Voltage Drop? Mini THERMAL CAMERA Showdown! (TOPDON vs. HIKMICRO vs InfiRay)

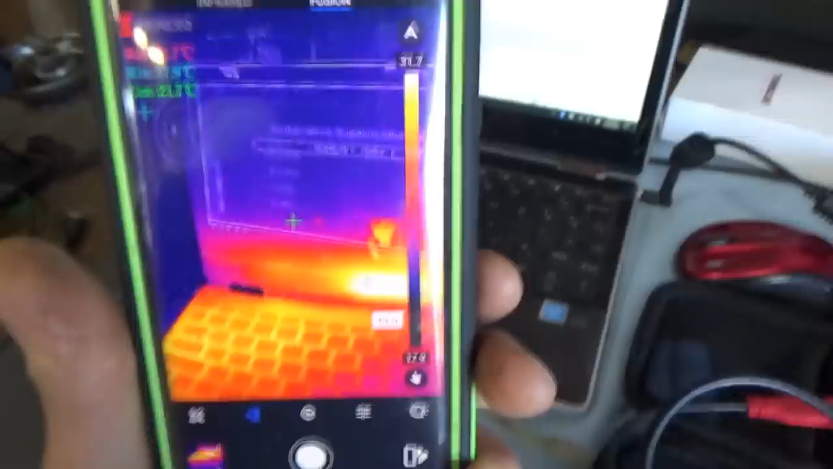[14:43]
the infrared image kind of overlapping each other so that's a neat feature that none of the other apps
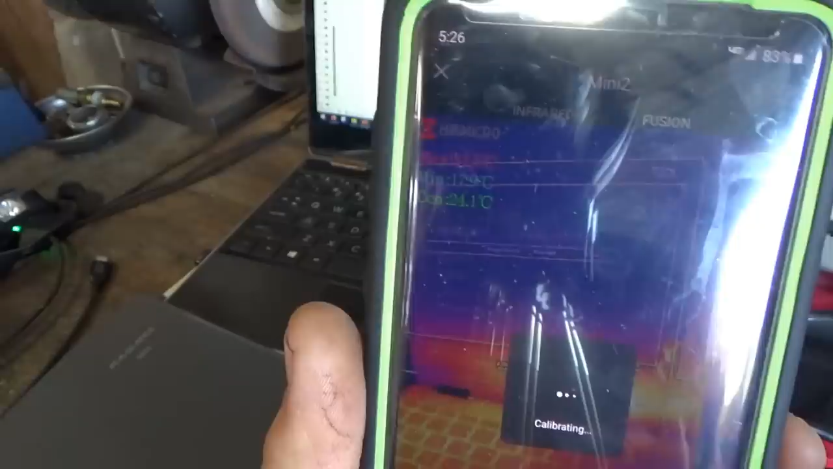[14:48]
offer uh it does make for cool pictures the alignment will never be ideal
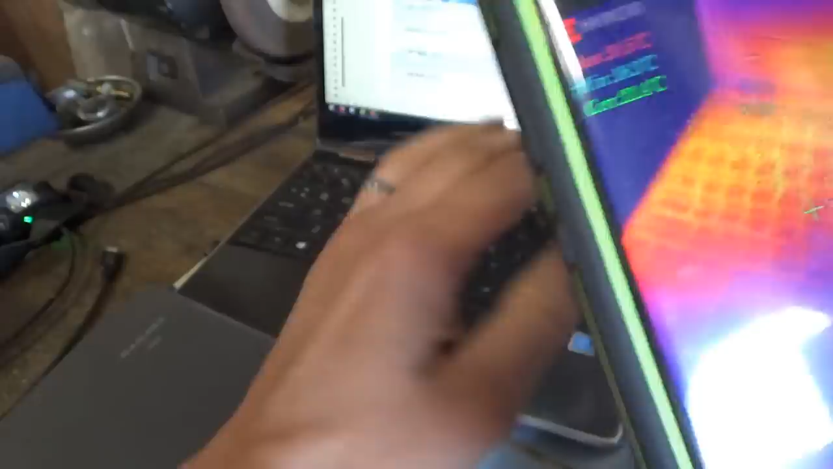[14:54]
you can see my uh the thermal image
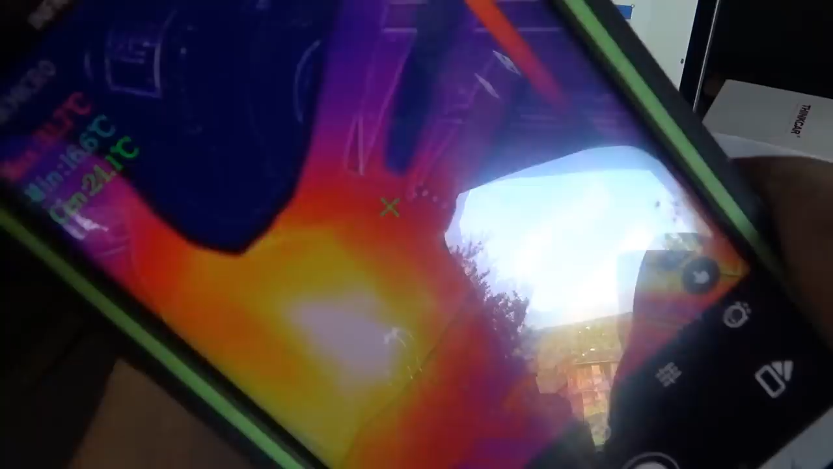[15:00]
of my hand and the actual image is you know it's pretty close so that's a neat feature but usually you just want the infrared image anyways
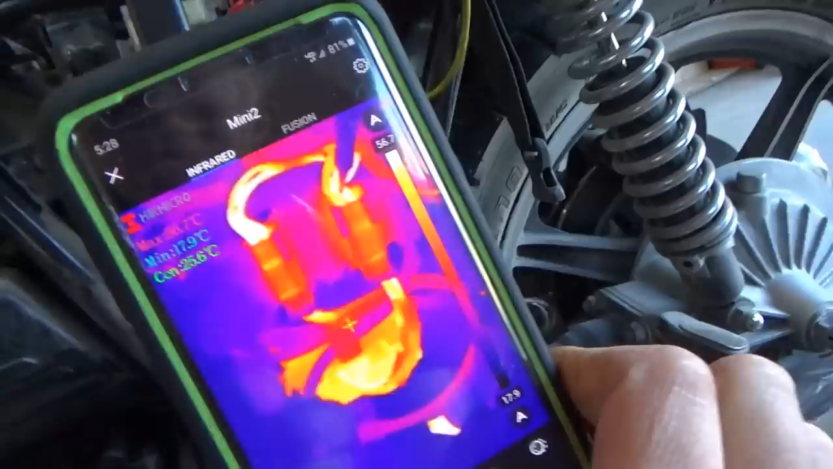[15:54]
On screen: min 17.9°C
okay so we see the cables there getting a little warm
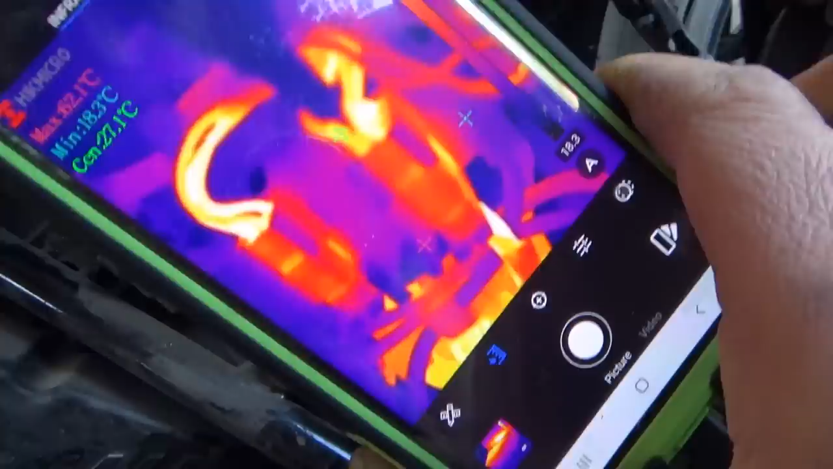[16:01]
On screen: spot 27.1°C, min 18.3°C
what about this one here
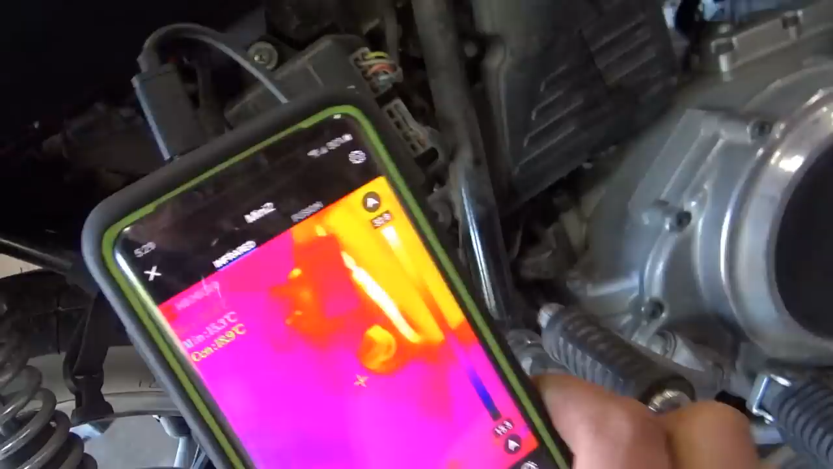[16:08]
i think this is going to be our problem this connection right there
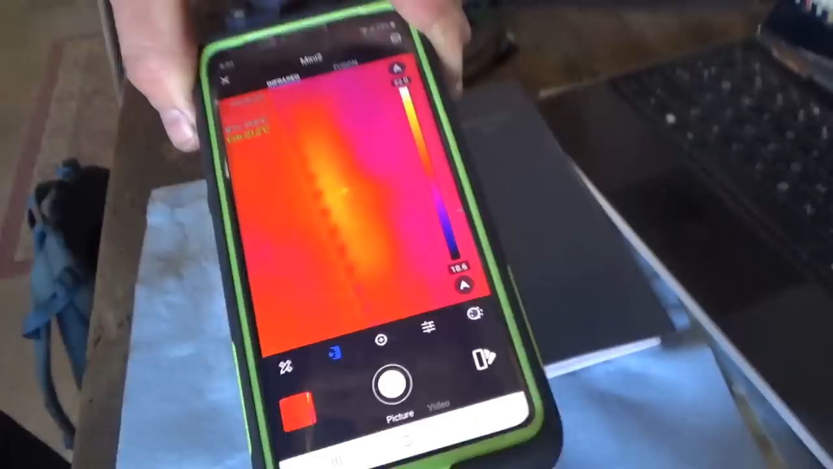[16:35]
all right now i'm trying to look at the little binder rings you can see how often it's calibrating
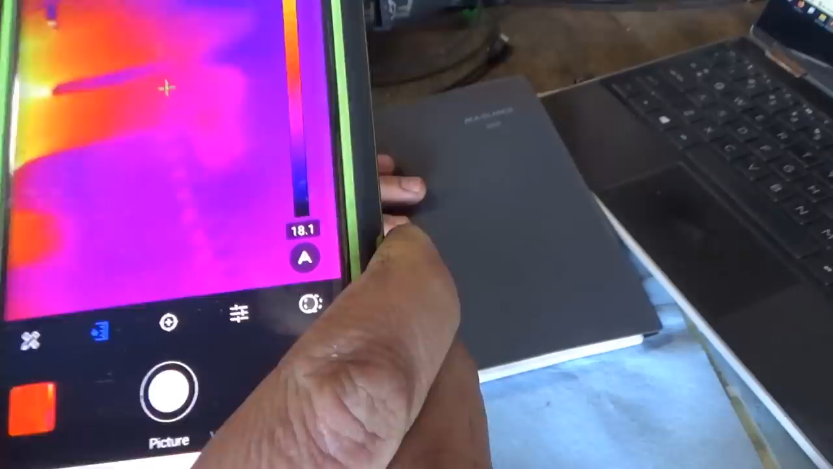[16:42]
and the macro resolution here is not nearly as good as the top down you can see the individual
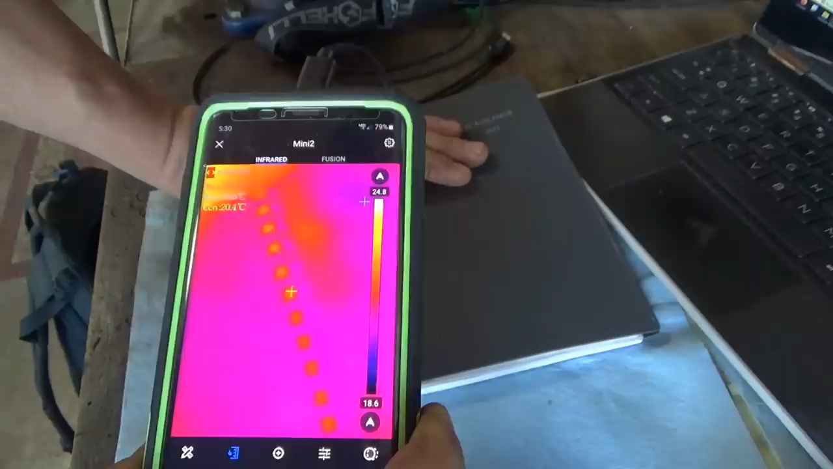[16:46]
you can't differentiate that these are double rings
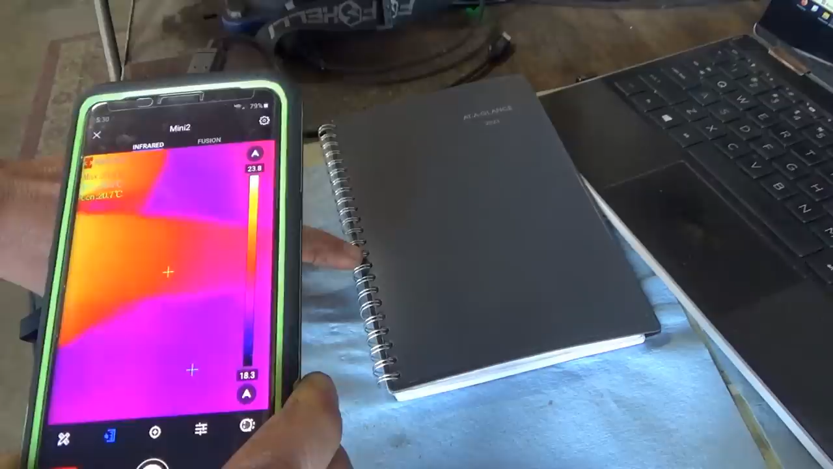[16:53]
you just see bright spots here doesn't really matter how close or how far i am
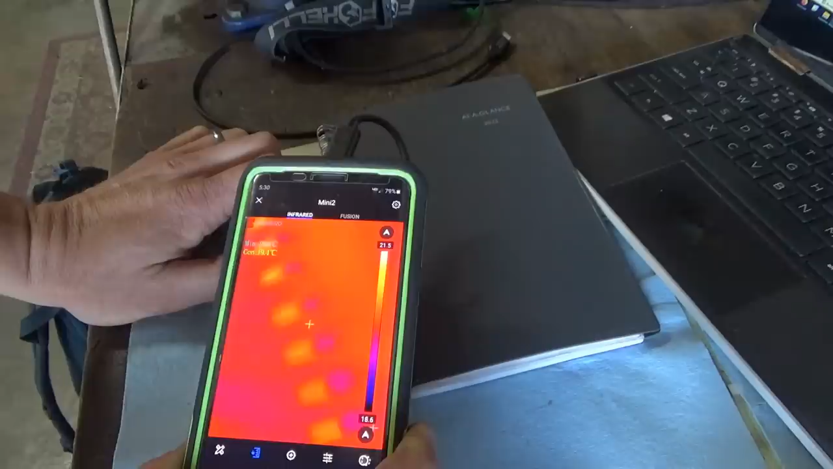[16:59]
from those so the the resolution here all these cameras by the way are